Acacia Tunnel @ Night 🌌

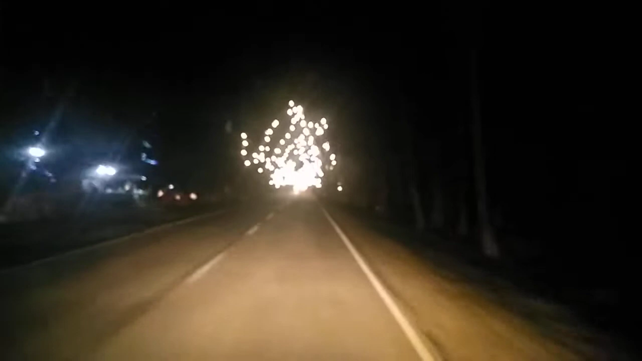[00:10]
Puro lang ilaw-ilaw Grabe! Wow! Ganda-ganda! Bakalaya po yun, first time kumakikita to may transport pa Okay, sa mga hindi pa nakakunta dito Dood na lang muna tayo ng video ko Grabe,